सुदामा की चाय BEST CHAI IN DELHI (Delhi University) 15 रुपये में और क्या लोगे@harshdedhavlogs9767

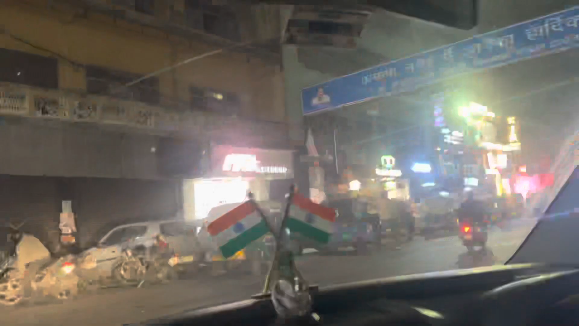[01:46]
भैया जैसे कि आप सभी जानते हैं हम आ चुके हैं कमलनगर, तो जा रहे हैं अपने वही पुराना अंदाज है अपना, पुराना खाने को है किस पे, बुक्कड़, बुक्कड़ कैफे।